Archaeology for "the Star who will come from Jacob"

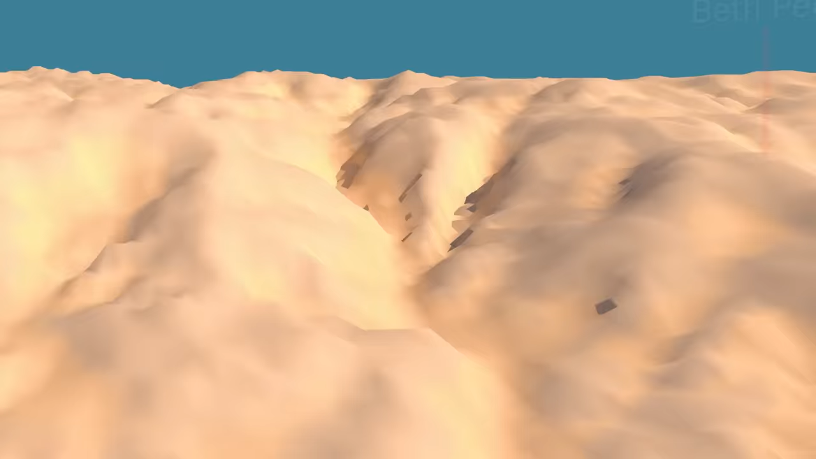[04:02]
the archaeological site of Beth Peor. We have this line described in the Bible, Beth Peor, Shittim, the Jordan River, Jericho.
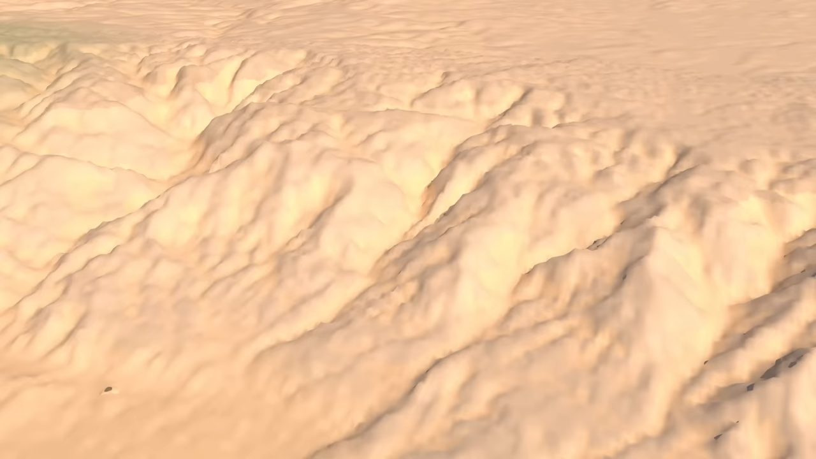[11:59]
This matches the location of the archaeological site identified as Beth Peor,